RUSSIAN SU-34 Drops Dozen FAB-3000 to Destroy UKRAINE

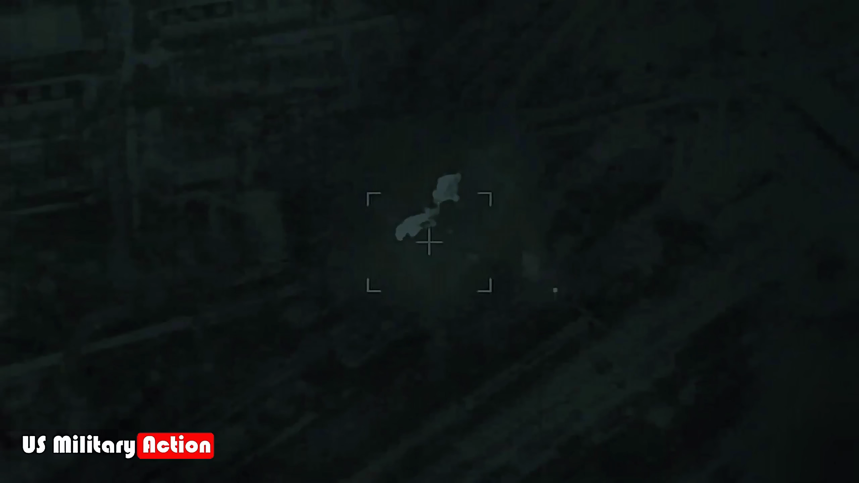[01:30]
The explosion, equivalent to detonating 1.4 tons of TNT, generated a shockwave felt miles away,